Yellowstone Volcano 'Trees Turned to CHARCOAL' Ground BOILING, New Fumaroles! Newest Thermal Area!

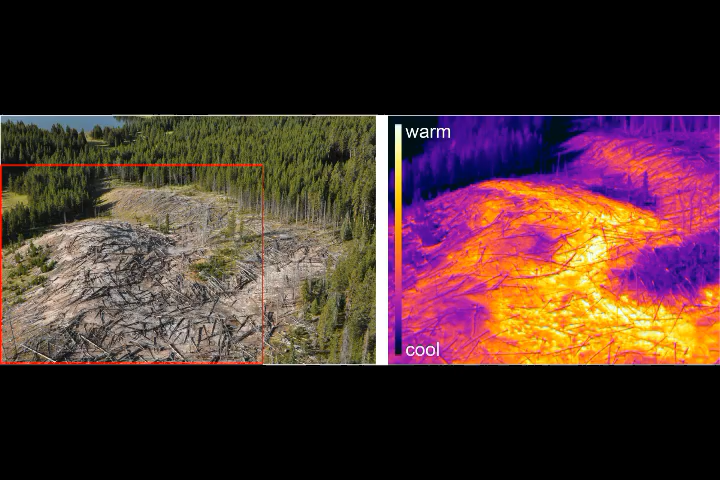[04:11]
They mapped the extent of the area Acquired air and ground-based thermal infrared and visible imagery And took the temperature of the subsurface using hand-held thermos doors There was no water discharging from the new thermal area But there was an arch-shaped core of warm ground 20 to 70 degrees Celsius at the surface That